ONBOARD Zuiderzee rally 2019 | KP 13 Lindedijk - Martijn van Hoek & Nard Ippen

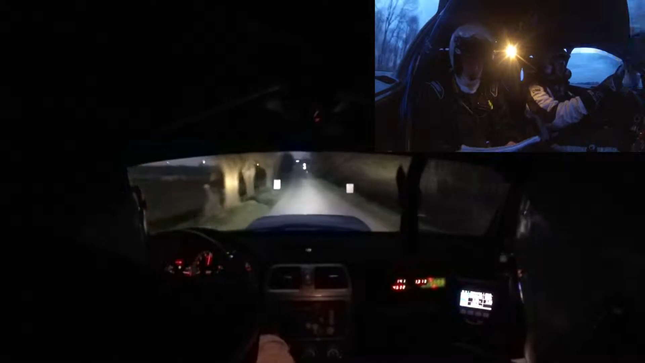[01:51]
Rechts twee smal sec. Zeventig rechts vijf aan rood-wit. En dan honderdvijftig links drie in toe chicane rechts in. Links drie in toe chicane rechts in.